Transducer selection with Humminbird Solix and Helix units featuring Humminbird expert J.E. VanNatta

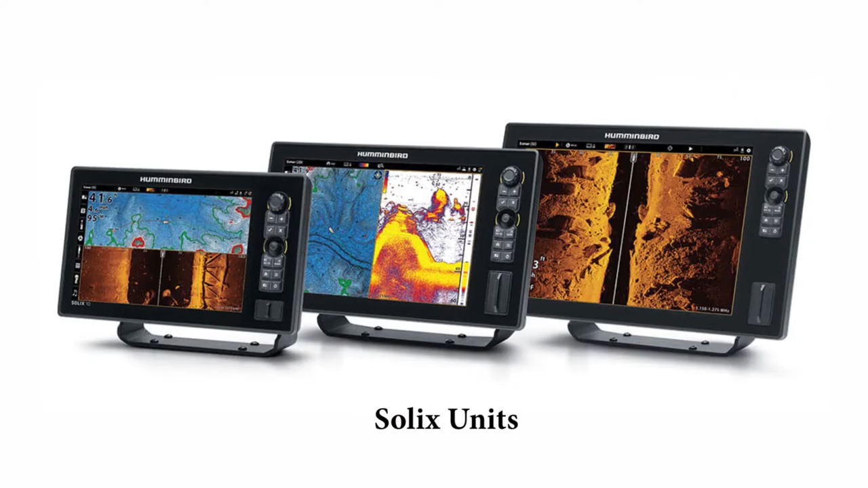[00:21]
On the standard default we're in the auto-configure setup, which means the transducer you plug into the unit that comes in the box will automatically be selected and utilized. In the Helix, it's a little bit different.